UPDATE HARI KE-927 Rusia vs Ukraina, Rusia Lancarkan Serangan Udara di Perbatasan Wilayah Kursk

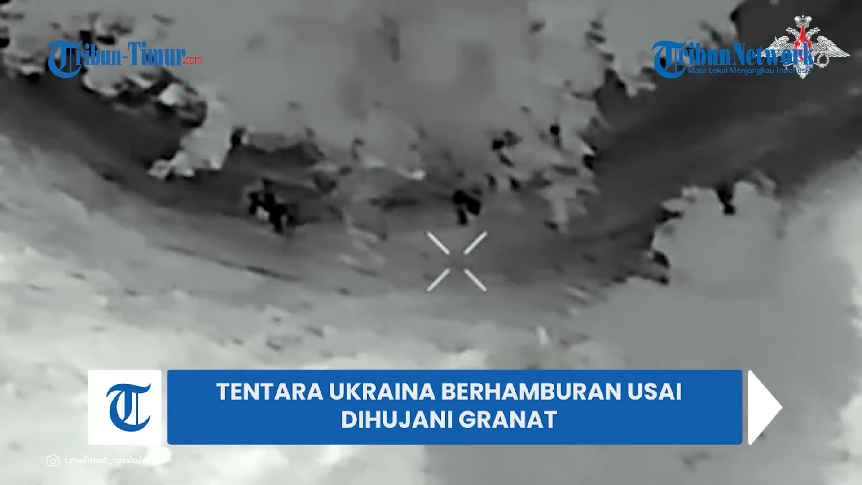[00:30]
Dalam keterangan unggahan disebutkan,
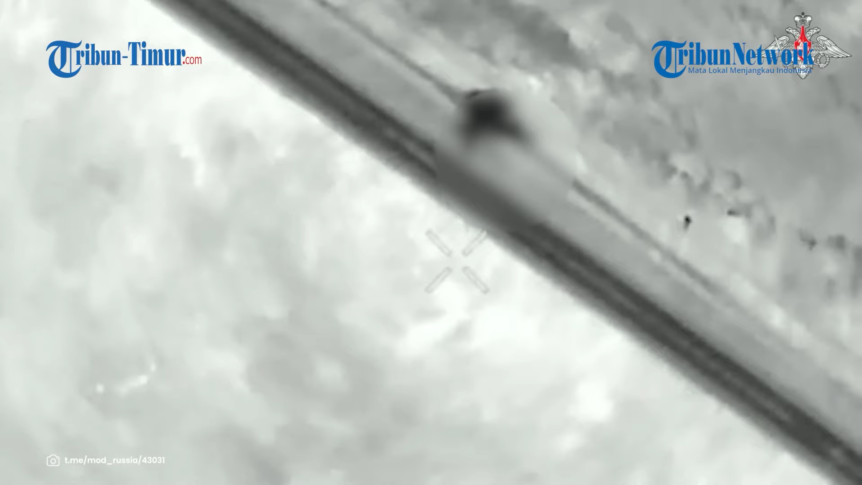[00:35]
tentara Ukraina meninggalkan posisinya dengan tergesa-gesa usai drone alias UAV penyerang sedang bekerja.
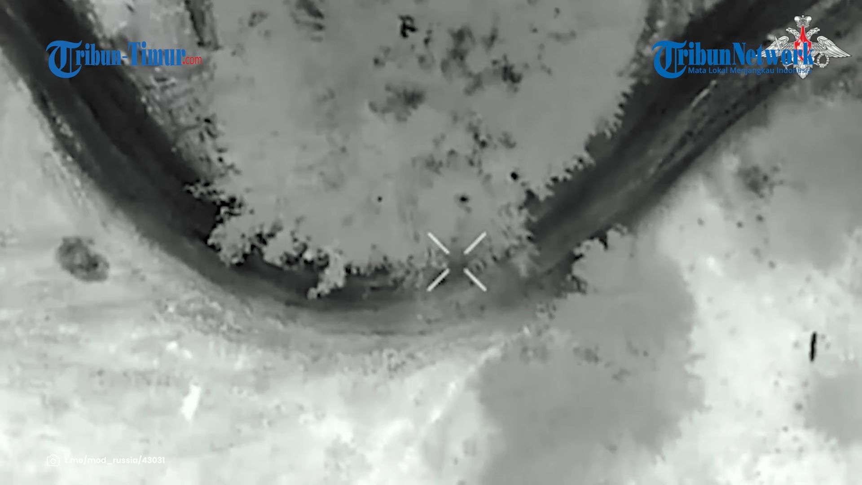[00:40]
Operator drone dari kelompok pasukan selatan
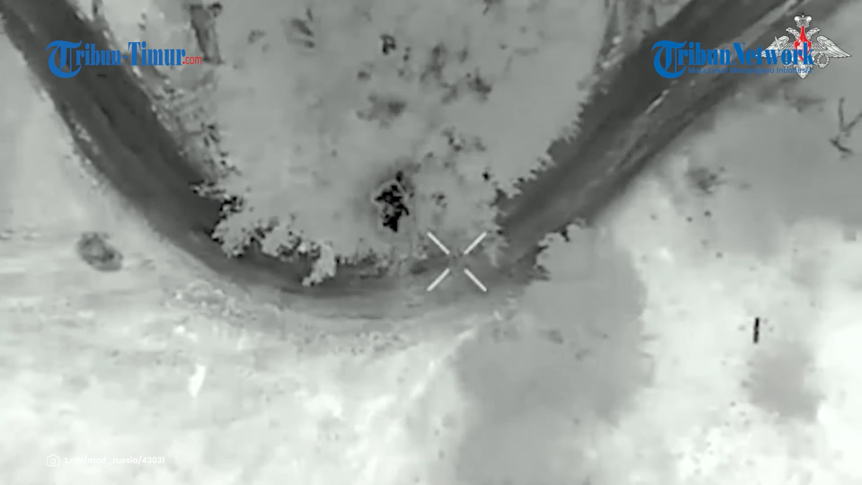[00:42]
Rusia menghancurkan tenaga angkatan bersenjata Ukraina dengan granat, sekaligus mengganggu rotasi unit tentara Ukraina di arah Donetsk.
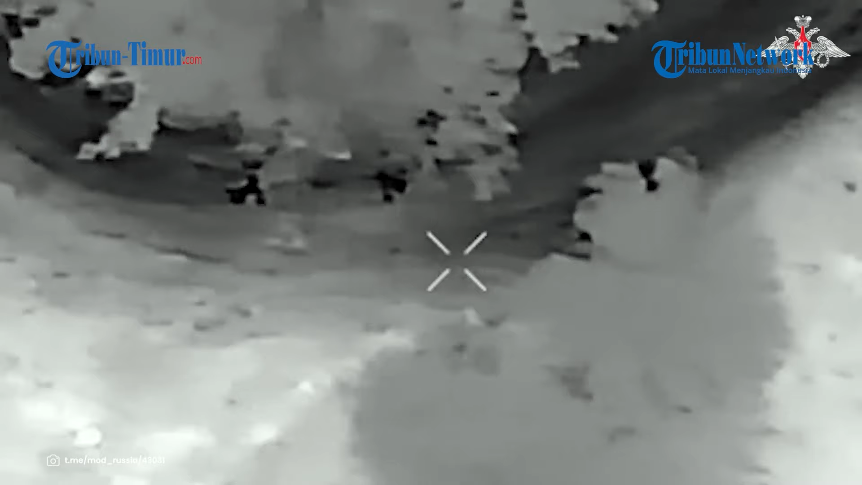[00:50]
Tampak tentara Ukraina berhamburan dan beberapa lainnya berakhir terluka parah terkena ledakan.